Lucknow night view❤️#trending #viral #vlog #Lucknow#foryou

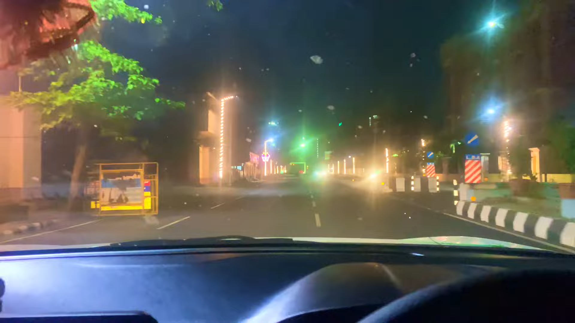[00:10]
यूपी लखनौग सिटी के अंदर हैं और मैं देली के लिए आ रहा हूं तो क्या गजब का वीव हैं यहां का आप देख सकते हो
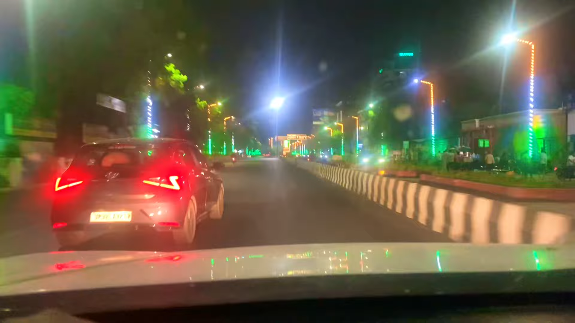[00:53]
मैं मतलब हम लोग आ निकल गया है तो लखनौग गूंते हुए आ रहा है बहुत मज़ा आ रहा देखते रही आप लोग
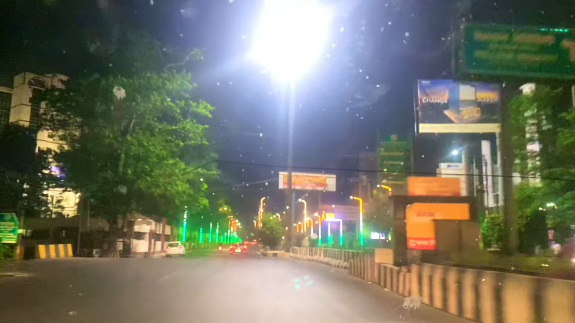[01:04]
भी देखिए क्या गजब का वीव है और नाइट में तो समझ लिजिए एकदम दुलहन की तरह है सजी हुई है अपनी ये लखनौग तो
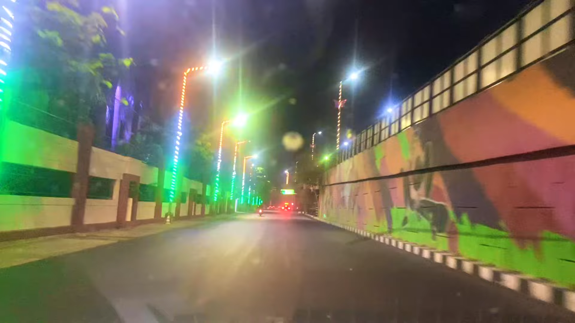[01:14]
आई लब लखनौग ये उत्तरप्रदेश की जो है राजदानी है और गाईज हम लोग � जो है इस टाइम लखनों के अंदर है और यहां का जो एक पारक है जो क्या नाम है अमबेटकर पारक है वो भी दरी पड़ता है क्योंकि हम लोग आते समय जो है हमने देखा था
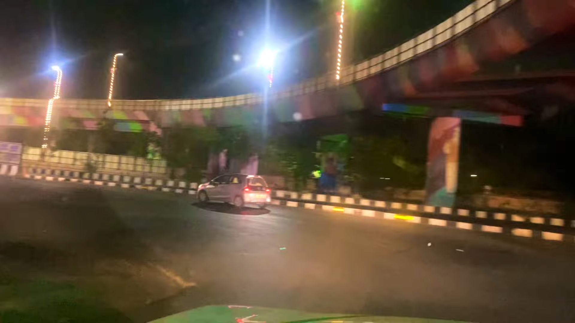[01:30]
मैं कि अजये अगया और साफ्रेश को आपलों को दिख नहीं सकता देखें मिलेगा तो रास्ते मीं थो आप लोग देखते रहें हिस्टा नाजा रहा है यहागया वाखई में दिल कुछ हो गया थैड़ते रहिये है देखिए आफ लोग या जया है और रहें सैदध हमें
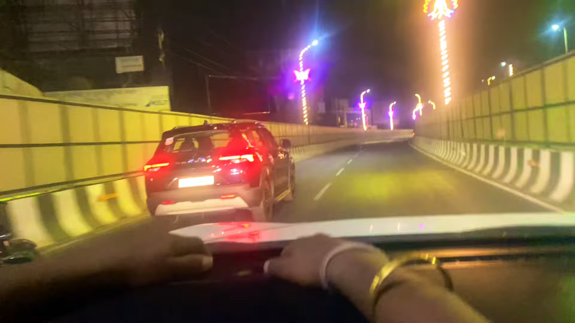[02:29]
यहां पर भी जो है जिनको घुमना है जब सीटी है तो रात के अंदर क्या देखना लेकिन बहुत ही प्यारा लग रहा एकदम समझ लिजे मतलब दुलहन की तरह सजी हुई है लकनौव